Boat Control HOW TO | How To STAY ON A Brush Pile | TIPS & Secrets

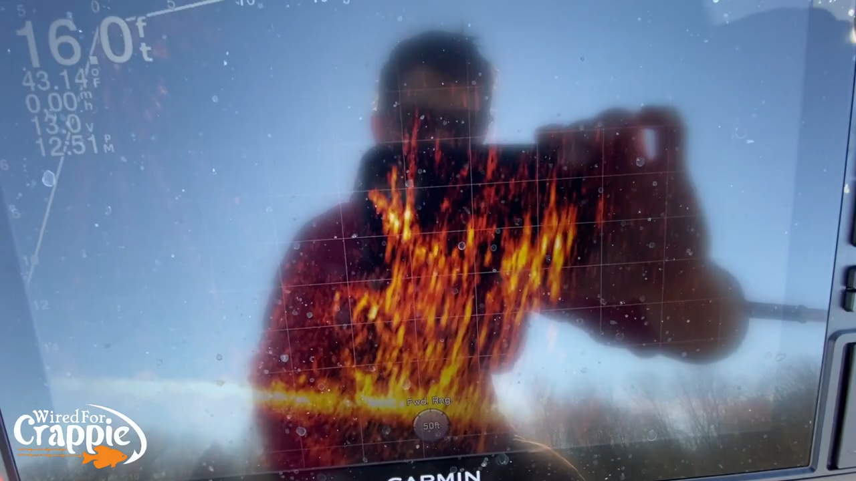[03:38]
On screen: depth 16.0 ft
got my trolling motor pointed right at the buoy all right I'm going to keep it pointed right
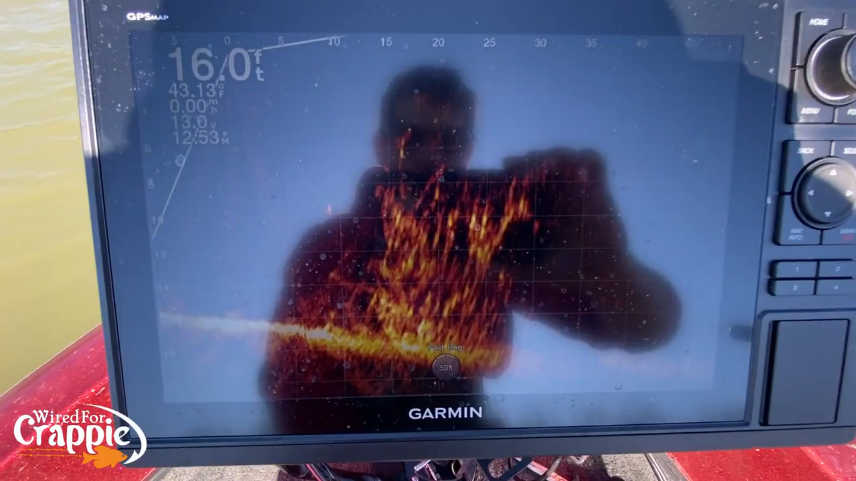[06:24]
On screen: depth 16.0 ft
one two three see where my boat coasts to it's slow methodical movements okay you don't want to just be real jerky all right see we're keeping that brush pile right at about 20 feet all right let's see if we can catch one out of there real quick all right guys again just real slow movements just